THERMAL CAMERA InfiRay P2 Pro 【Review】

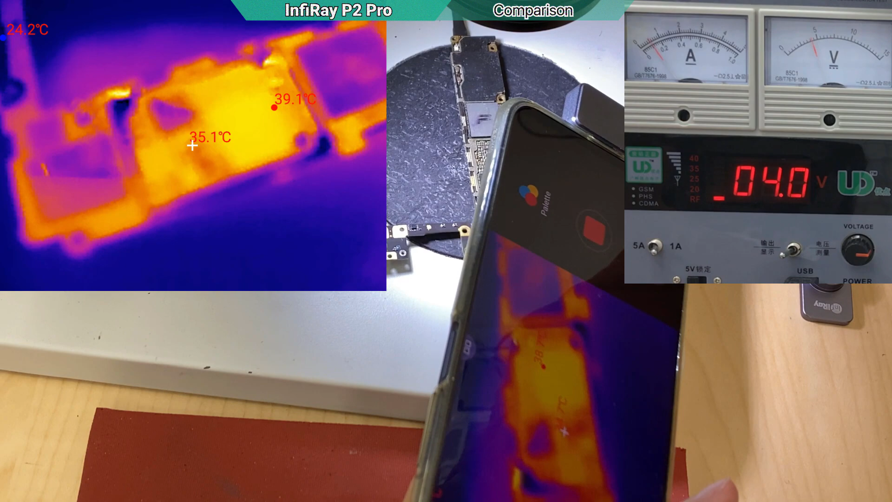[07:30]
On screen: spot 35.1°C, max 39.1°C
yep as i expected we couldn't see anything without the macro lens so this is why you need this
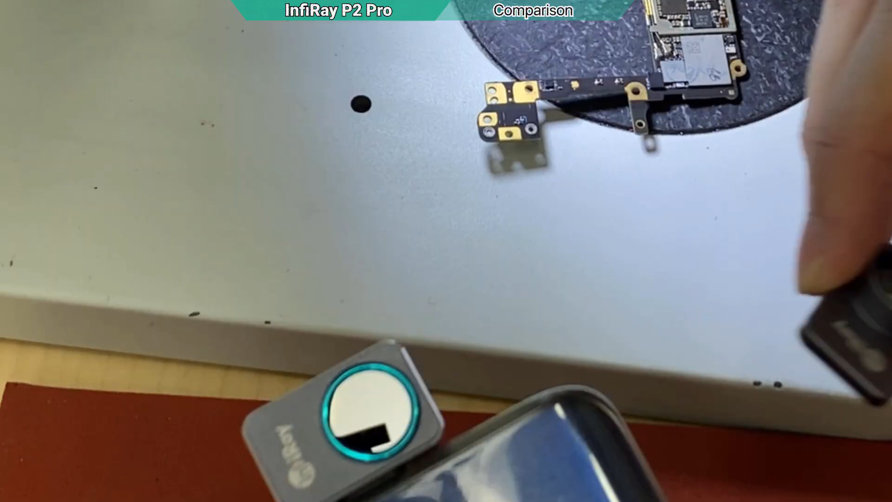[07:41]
put on it
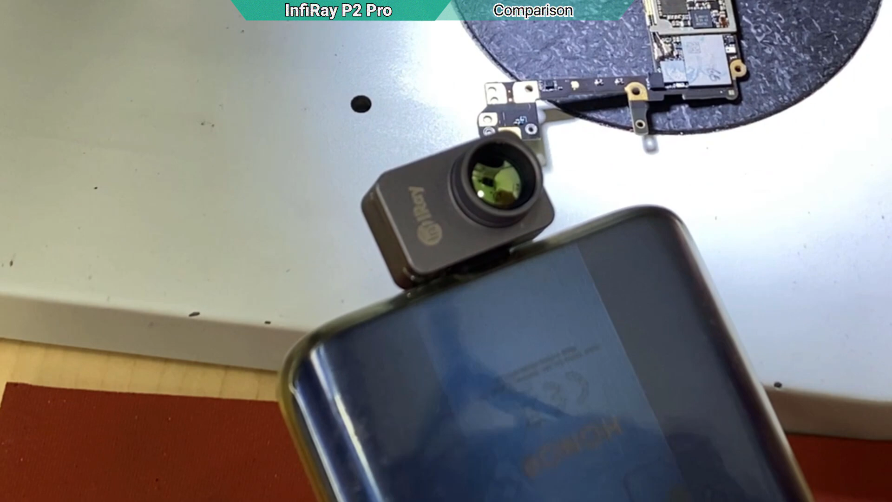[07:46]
well somehow it is magnetic it seems very high class it looks pretty so after you put on
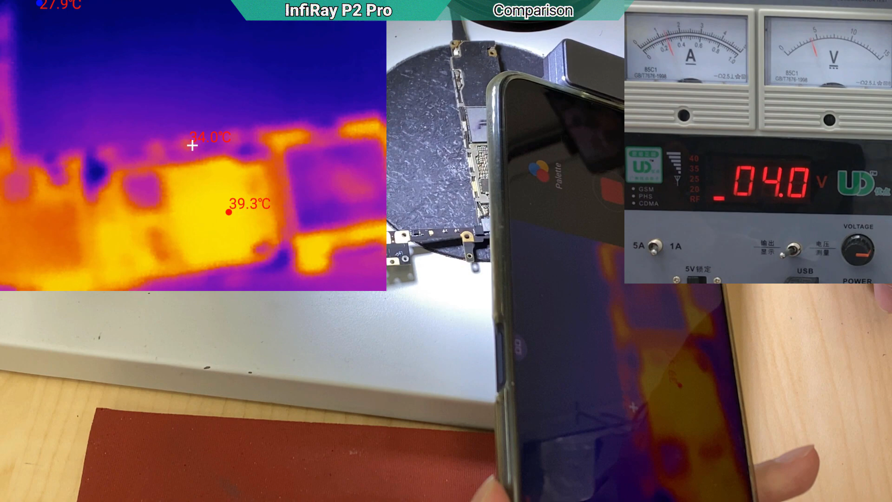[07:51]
On screen: max 39.3°C
we can see all the capacitor resistor the ic
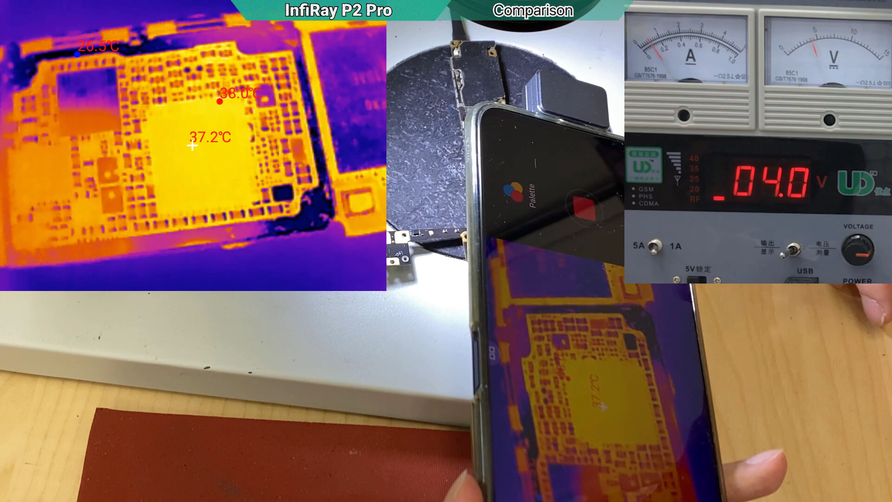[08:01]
On screen: spot 37.2°C
they are clear but the weakness of this is the distance
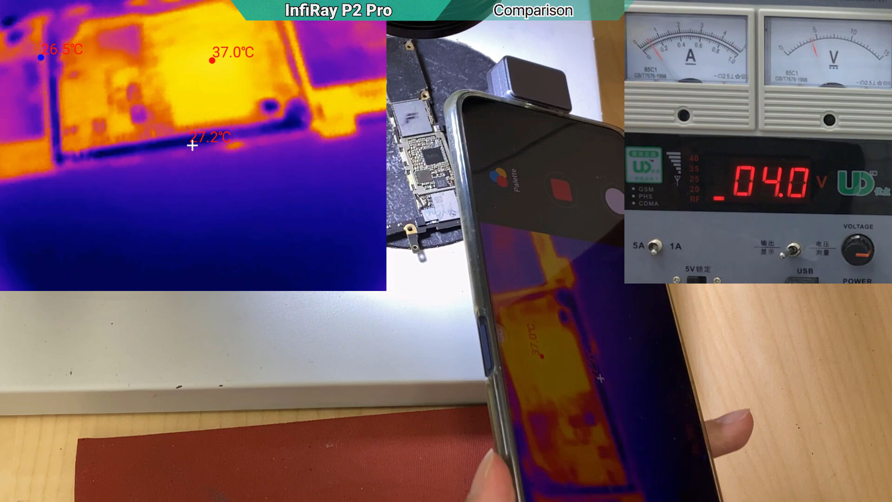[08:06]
if you look at the distance between the lens and the board is so close
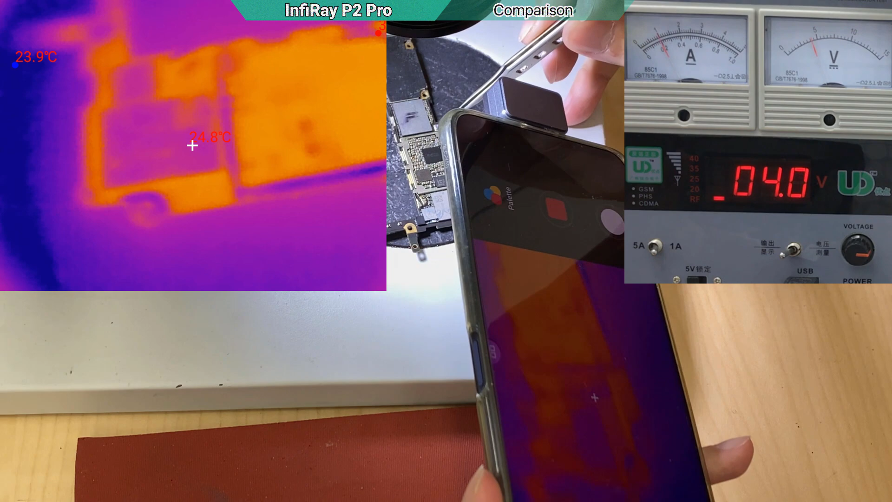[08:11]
so let's compare with the sick compact pro
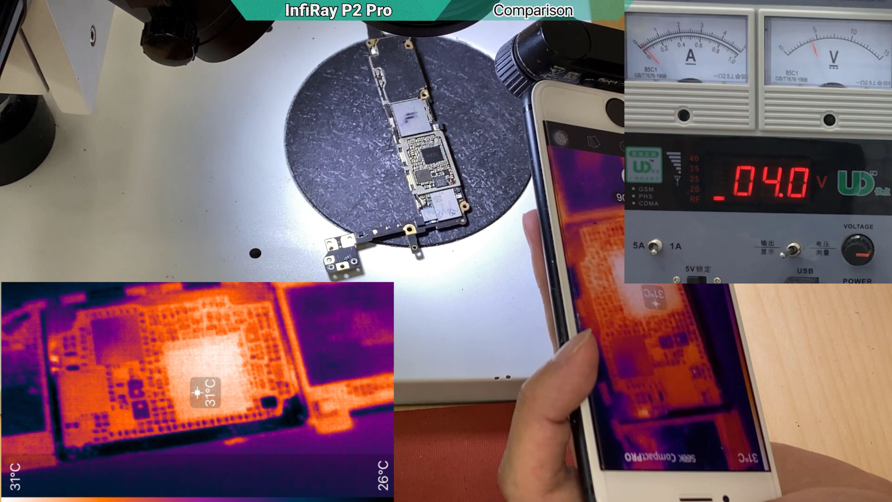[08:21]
On screen: spot 31°C, scale top 31°C, scale bottom 26°C
so the distance as you can see is much more higher i am at this height but i still can see every caps and the resistor okay some more i can use the adjustable lens here to increase the distance okay i cannot get too close with a sick compact pro but this will be enough so the most important features i need is the refresh rate
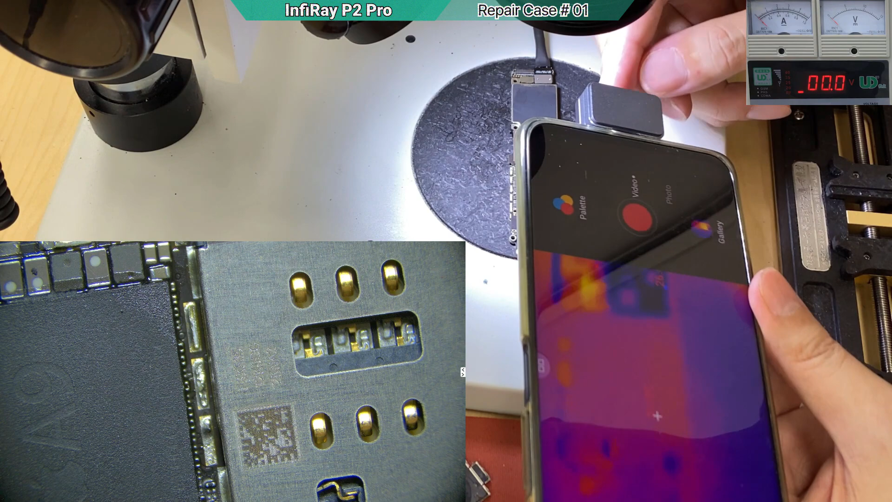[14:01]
it is not adjustable and we need to be very close okay i will begin the recording you can see the image quality before it is turned on injecting the wood it is short i will put it about 1.8 it is drawing about 900 ma so the place that it heat up should be always
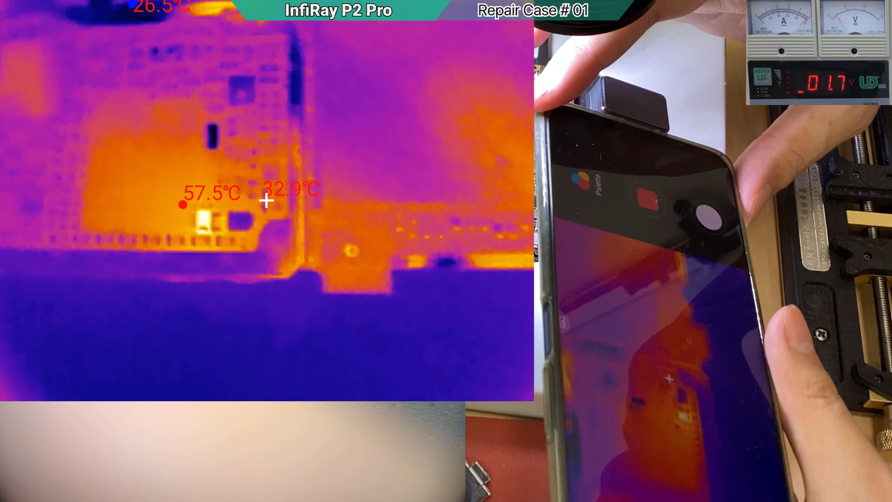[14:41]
so definitely is from behind we can see there's a cap the auto tracking system has already pointed at it okay let me show you where he is pointing he is showing this guy is the problem
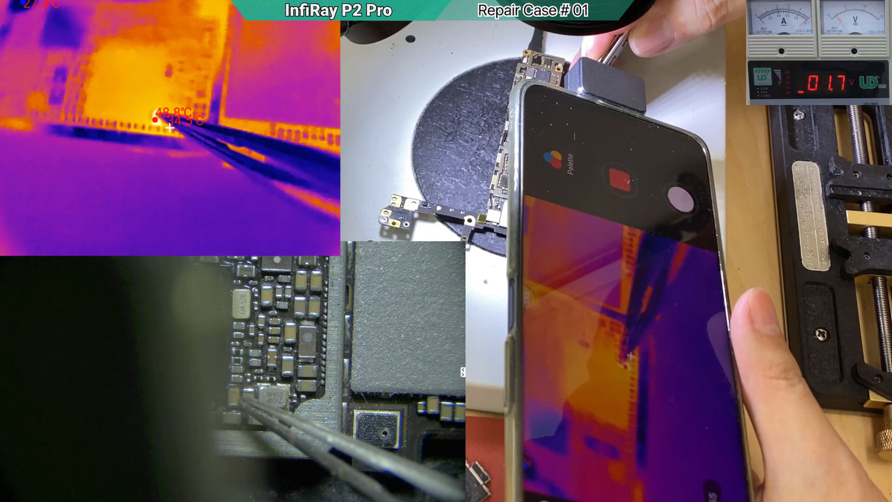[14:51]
yep obviously if we look at the microscope this cap one side of the solar pack is totally burnt out okay when you see the thermal camera he is the one get the heat then confirm he is the shot